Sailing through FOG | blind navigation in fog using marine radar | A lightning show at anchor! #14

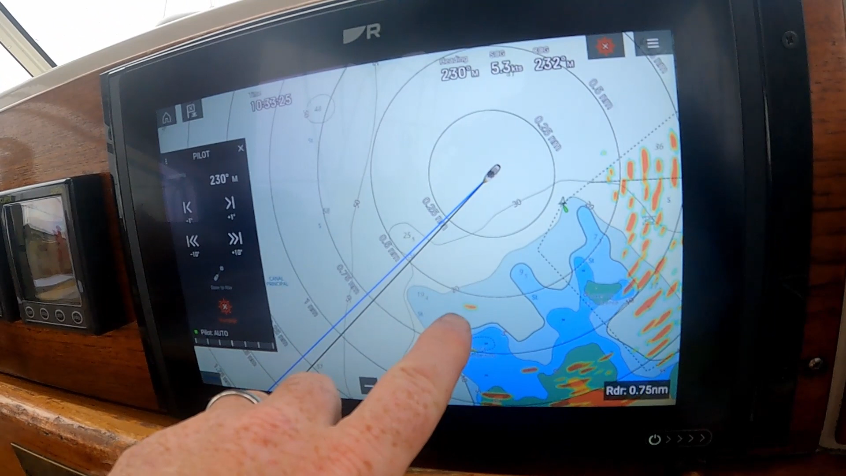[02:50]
This target here you can see every time it does a sweep it moves a bit.
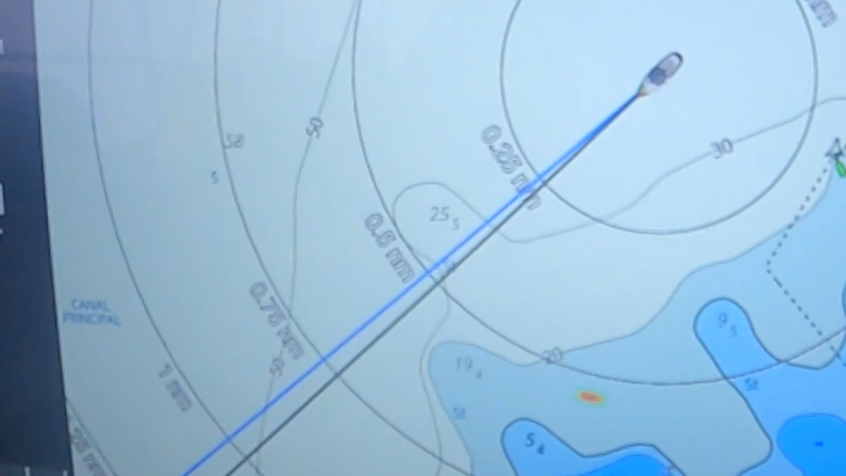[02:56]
So we can't see anything outside but that is a boat that is approaching us so we've got to keep a close eye on that.
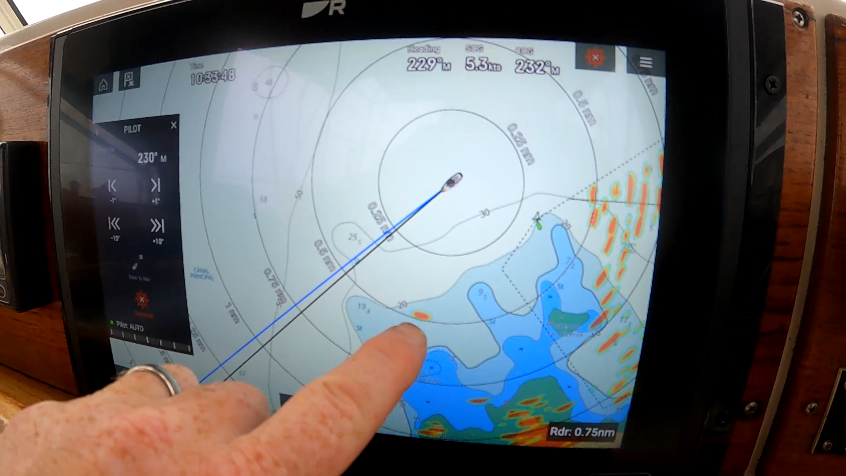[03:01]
Now would probably be a good time to explain how our modern electronics help us navigate through zero visibility like that.
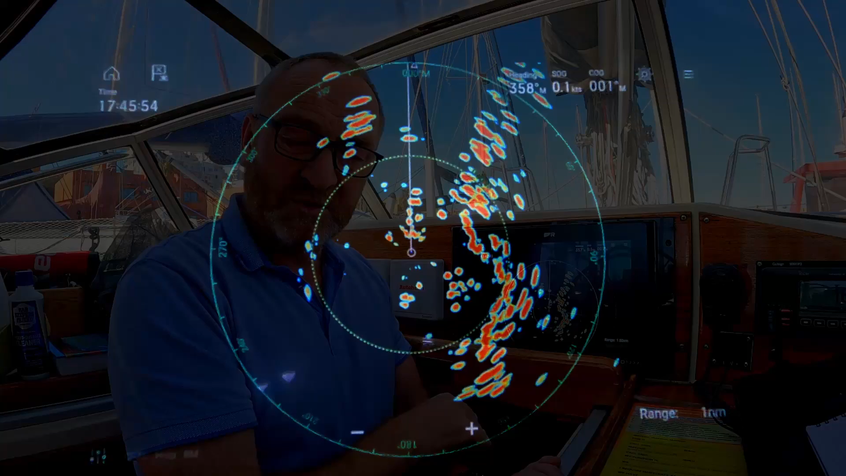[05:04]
Radar sends out a series of pulses and when that pulse hits something it bounces back and shows on the screen. This is the coastline along here and then this group of
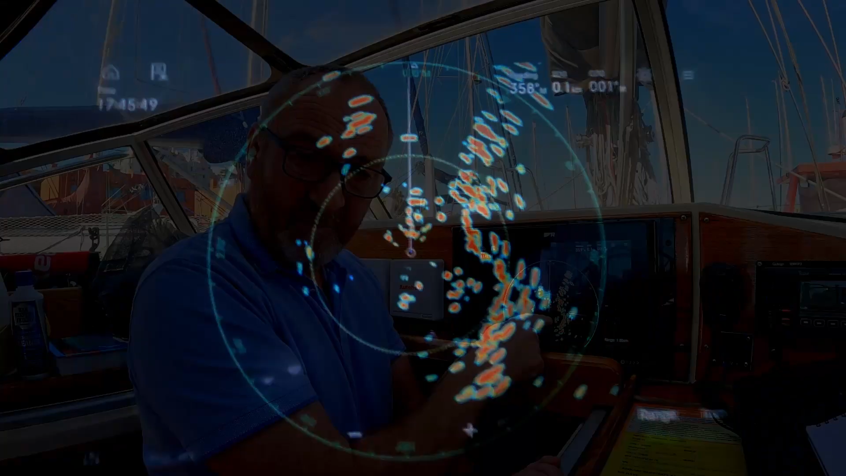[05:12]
boats over here this group of targets over here is the anchored boats over in the anchorage.
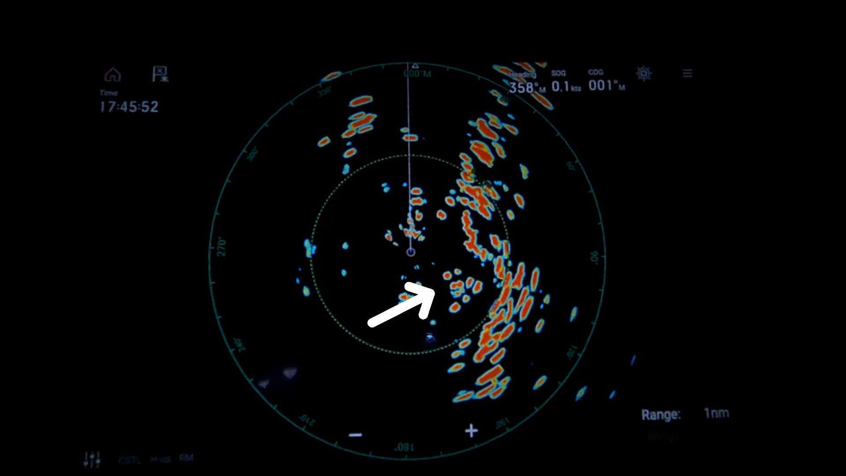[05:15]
The benefit of radar is it can see pretty much everything as long as it's set up right.